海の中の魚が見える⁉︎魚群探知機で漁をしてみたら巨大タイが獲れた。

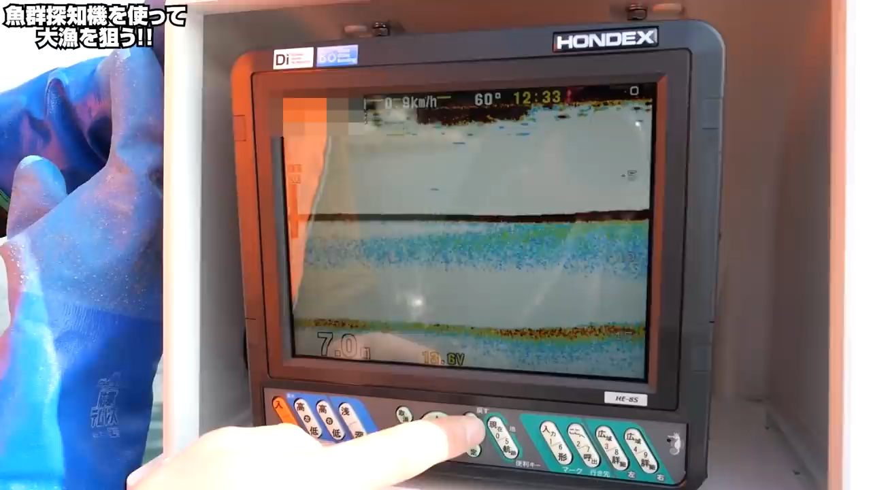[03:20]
で、ちょっと見にくいんで、メニューを押してあげて、これ標準に変えると青色になって、画面の明るさも一個上げます。で、こんな感じで、で、魚群探知機とかも表示できるんですよ。
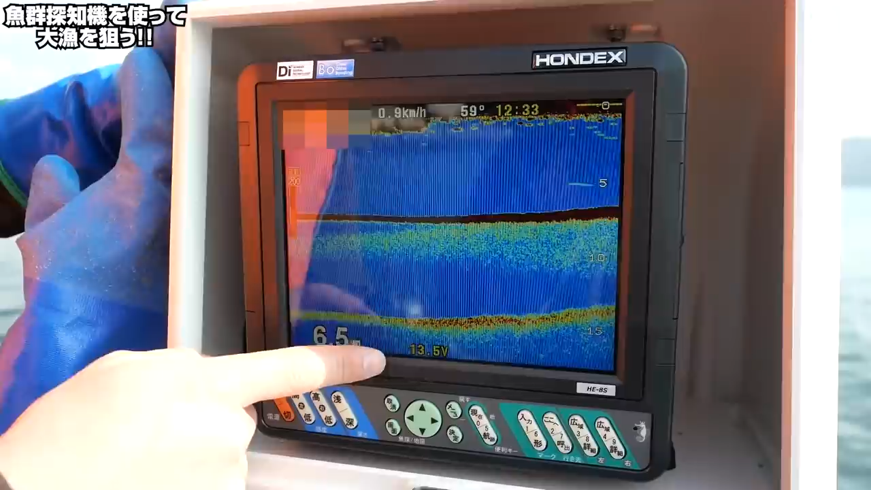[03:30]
On screen: depth 6.5 m, speed 0.9 km/h
で、今これ出てる、ここが地面ですね。
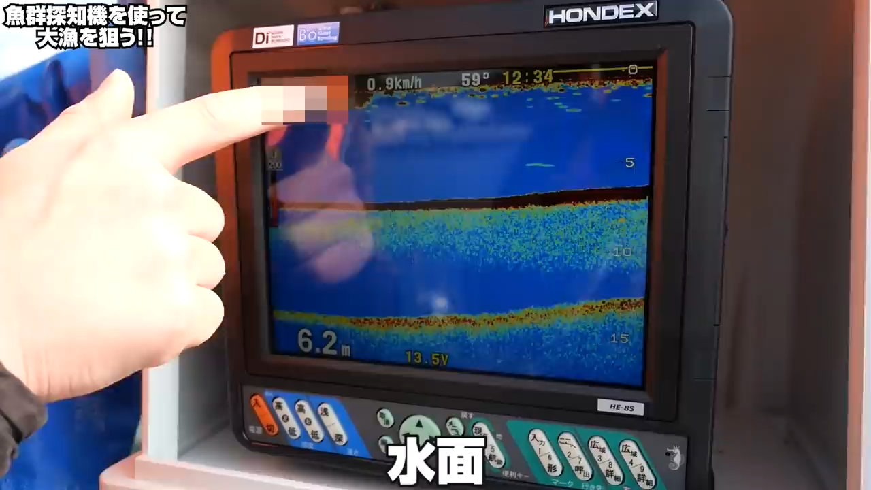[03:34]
On screen: depth 6.2 m
ここが地面の、ここが水面、海面、ここらがまあなんかですね。
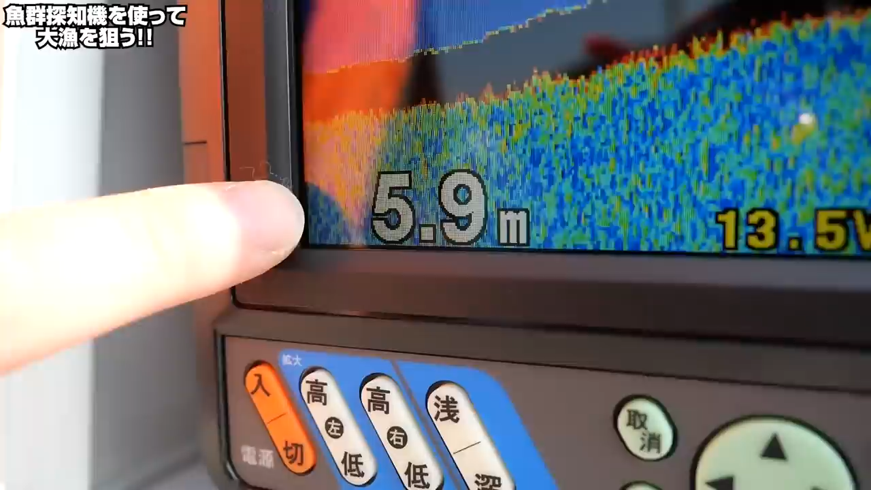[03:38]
On screen: depth 5.9 m
で、水深が今5.9メートル。
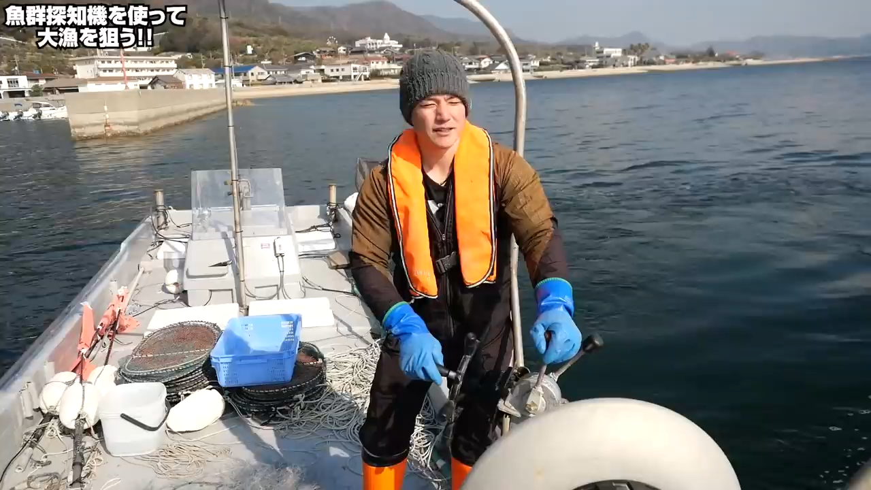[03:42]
で、蓋閉じて、で、こんな感じで、前でね、探しながら見えるように、前につけました。あと網ある時とかもやっぱ前なんで、前からこう横のね、この魚群探知機さんが見えるようにって感じですね。今んとこ何も映ってないけどね。水深10メートルぐらい。
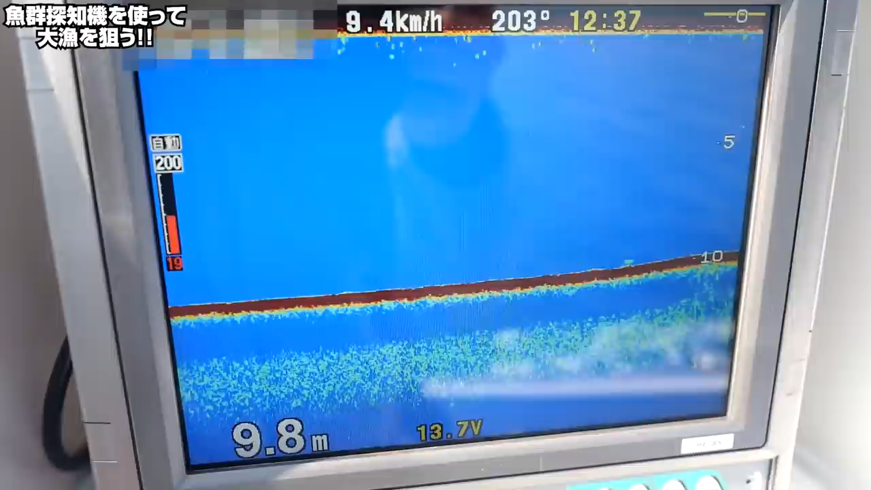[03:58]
On screen: depth 9.8 m
はい、で、今ここ磯の上の方ですね。
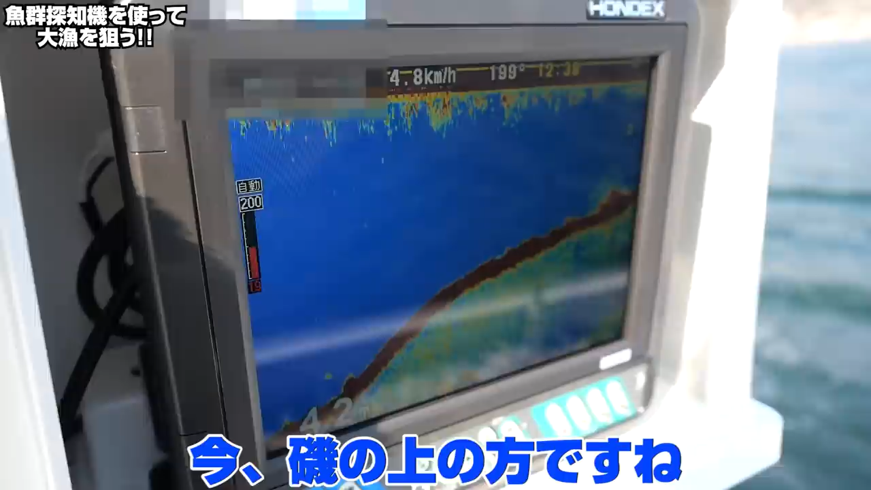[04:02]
で、なんか出てきた。これはね、多分お魚の魚羊かなんか、何やろな。
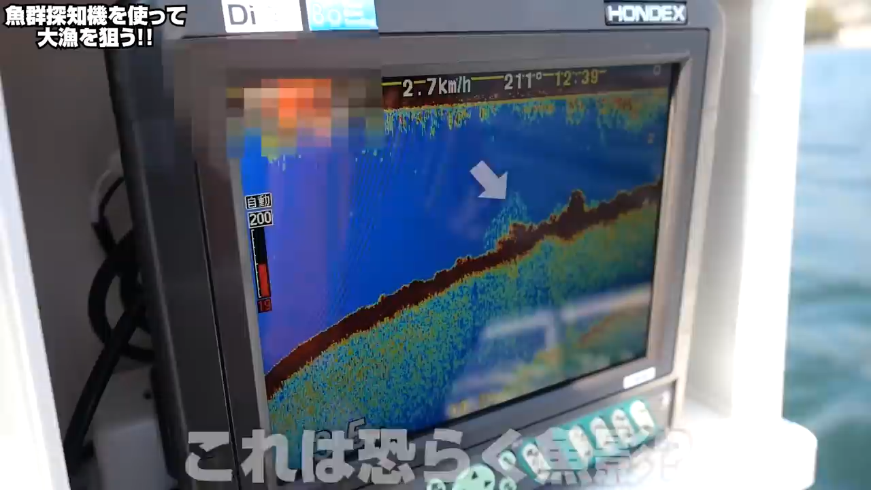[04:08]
ちょっと分からんな。じゃあ改めて探します。
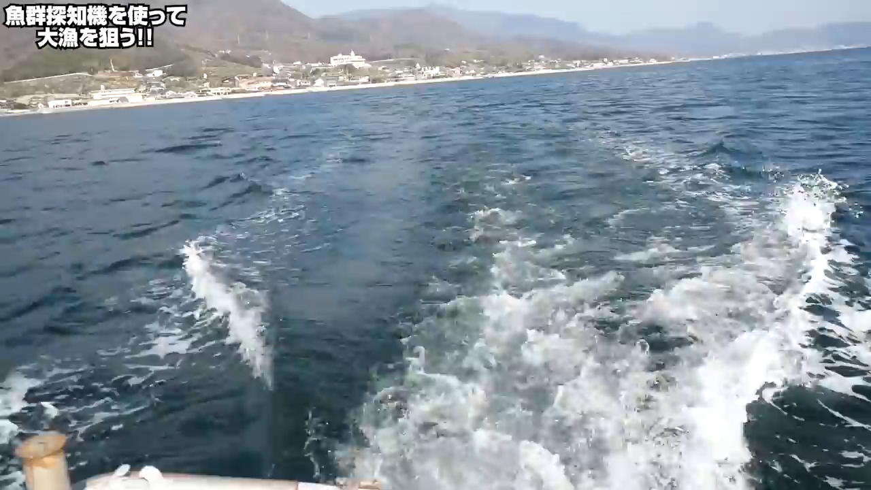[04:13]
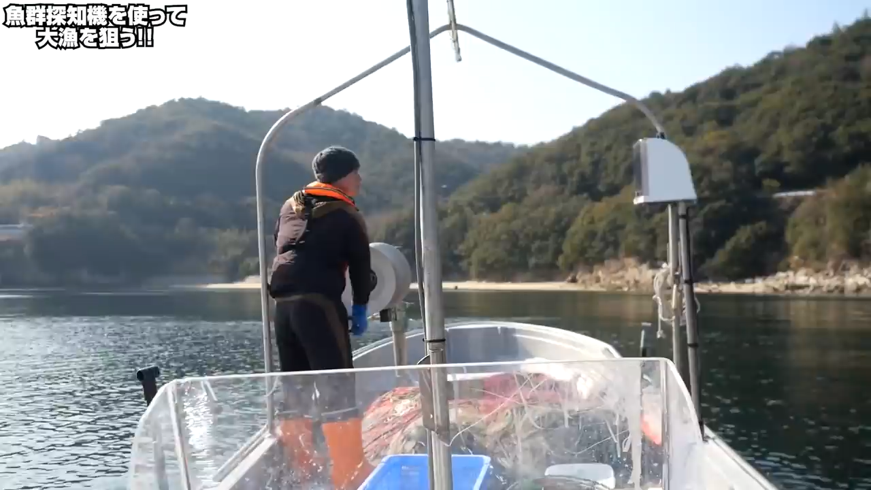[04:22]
お、こんな感じでなんか漁鋭が映ってますね。
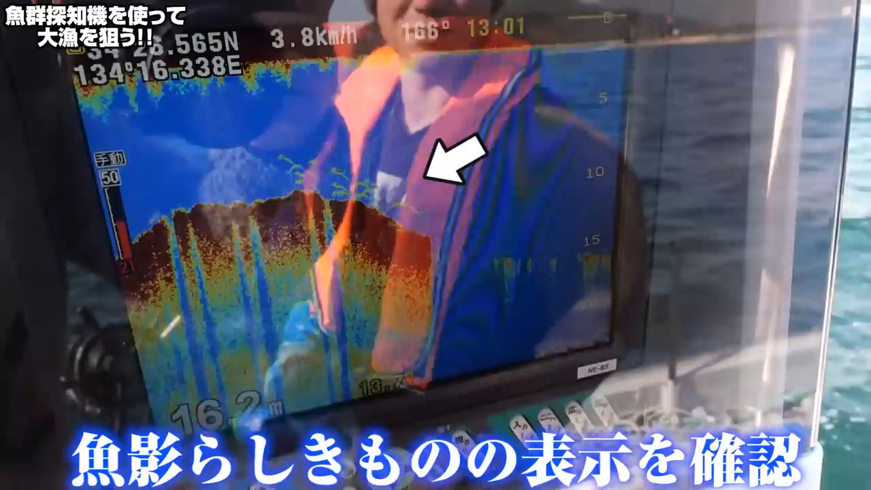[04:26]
On screen: depth 16.2 m, speed 3.8 km/h
さっきのとこ戻ってみよう。
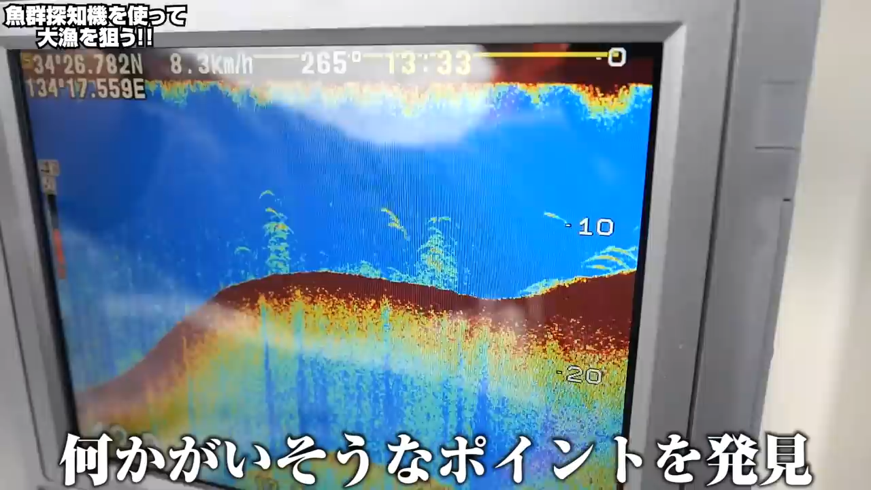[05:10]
なんかいますような、気もするような、線でもねえような、おるな。で、ちょっと移動したら全然いないんですけど、まあそこら辺軽くぐるっとね、
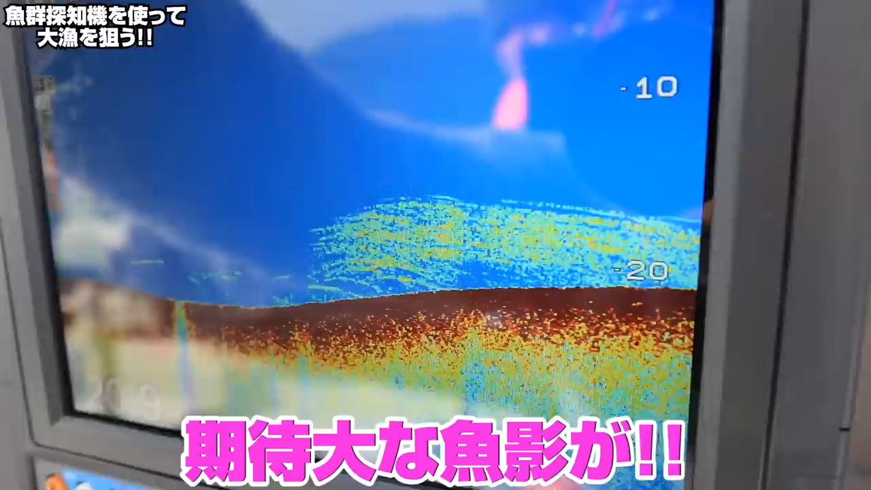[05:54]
今現状ね、かなり出てるんですよ。これ明日皆さん覚えとってください、場所。はい、これで網入れ終了です。